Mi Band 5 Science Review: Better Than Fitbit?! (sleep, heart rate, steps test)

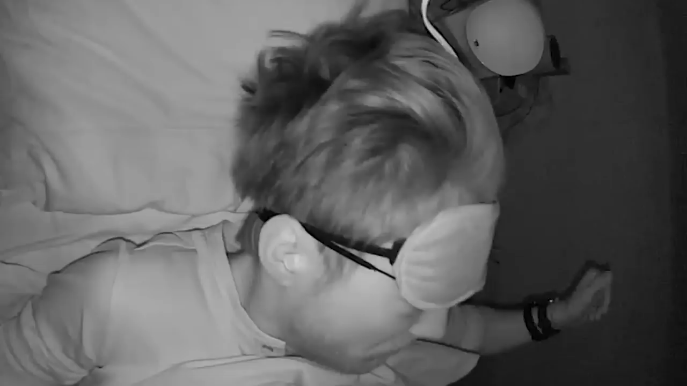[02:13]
With the infrared recording I can actually check what my movements were like and see if the Mi Band correctly predicts those moments that I'm awake. Let's have a look at the results. Here you can see the first night I recorded.